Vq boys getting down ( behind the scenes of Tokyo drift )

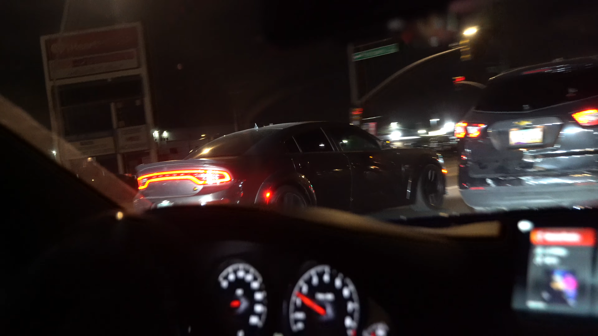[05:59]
He acts like he's slick. Yeah, he thinks he's slick, but he was so obvious in the parking lot.
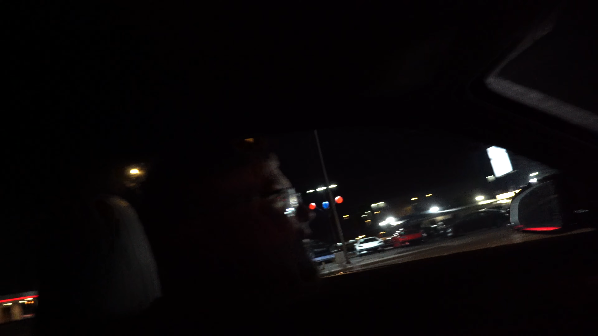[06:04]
Yeah, so we are actually just following everyone else.
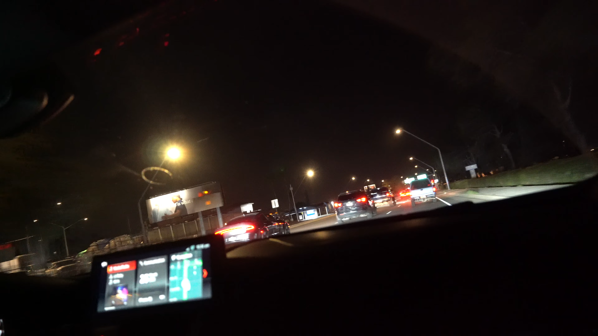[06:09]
Driving smooth. We ain't driving crazy or nothing like that. There's too many cops, way too many cops. That, Leif,